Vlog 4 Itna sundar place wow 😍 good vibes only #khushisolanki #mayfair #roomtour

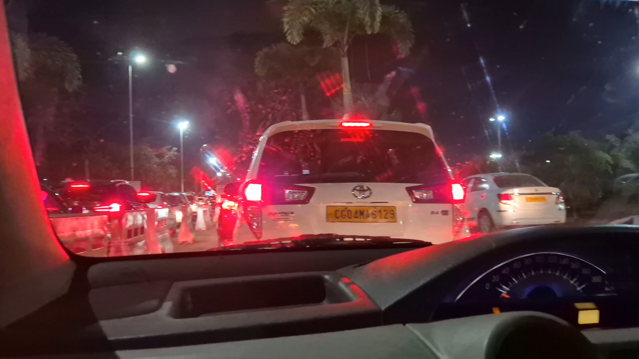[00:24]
यहाँ पे भी ट्रैफिक होता है गाइस, पहली बार मैंने देखा है, मुझे लगा सिर्फ मुंबई में होता है। चलो कोई नहीं।